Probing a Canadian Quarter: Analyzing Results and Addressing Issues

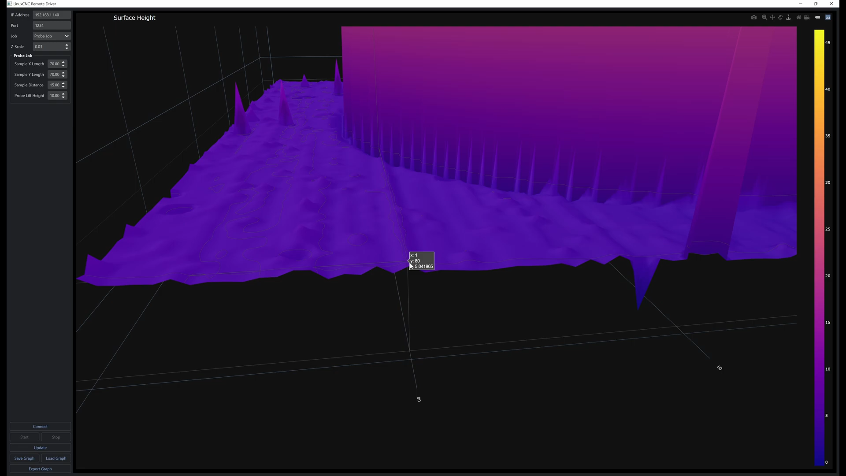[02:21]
So I get these these things here where an entire row or at least not not an entire row but an entire chain along will be offset like this is like yeah and then like this this goes all the way up to here but then it's not here anymore and you can see in there the dimples and stuff on the Canadian coin.
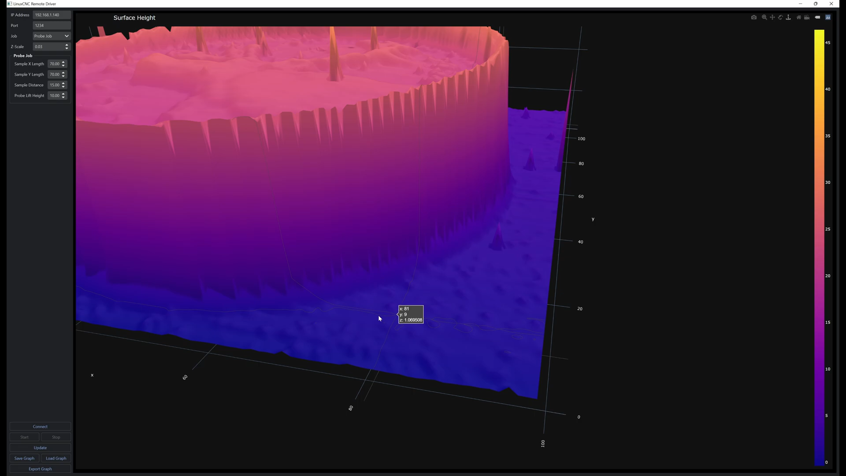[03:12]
can see sort of like high frequency kind of stuff and I think this is just due to vibration in the house so I think attaching this attaching the laser to the CNC machine I think would solve some of that little high frequency noise yeah so that's the quarter
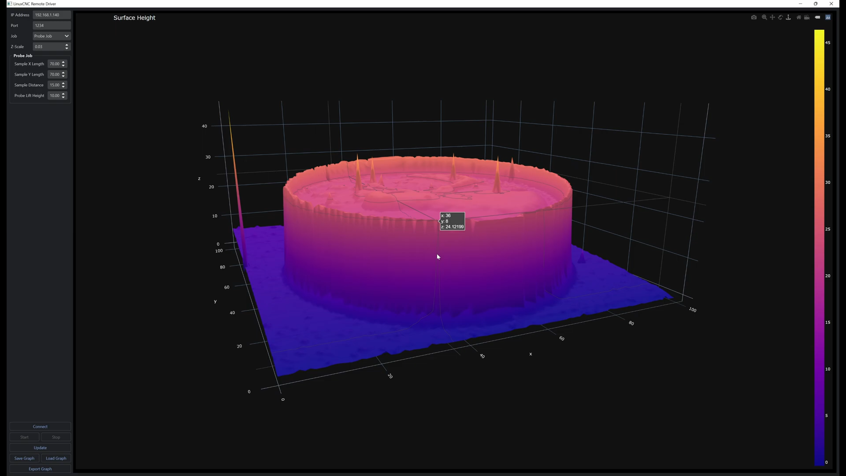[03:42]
and I think I can probably drop the sub samples this one was done with 15 sub samples and then removing two of them and I think I could probably go down to something like five or six sub samples and then removing one or two of those and that should speed this whole thing up considerably this whole thing was so a hundred by hundred that was ten thousand subsample ten thousand samples and fifteen sub samples
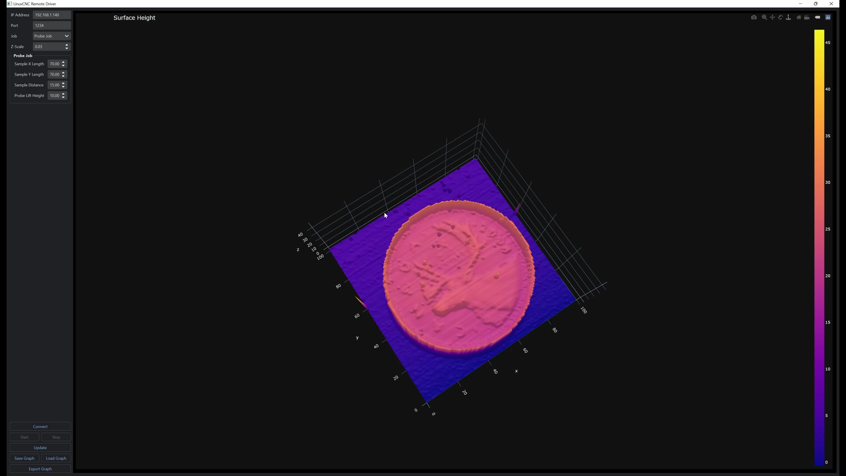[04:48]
and then that way all that blue area I won't have to wait for sampling that it's been the last couple days has been mostly just trying to figure out the
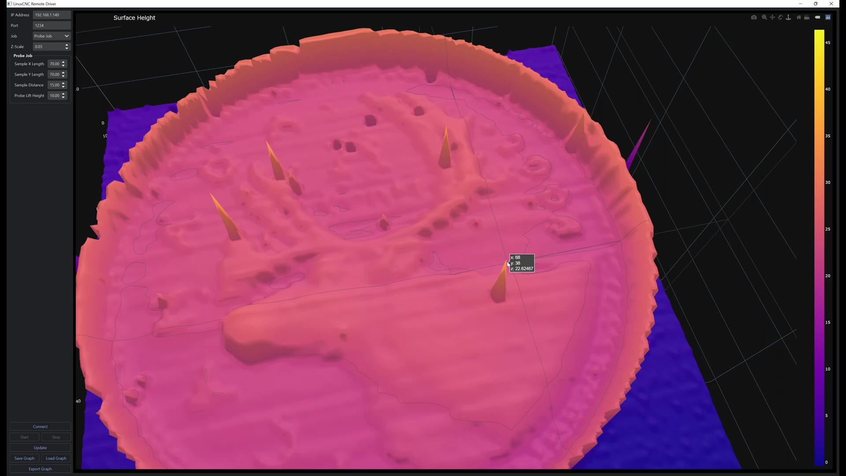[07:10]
cause a huge issue if that's if it thinks that that's where the surface is same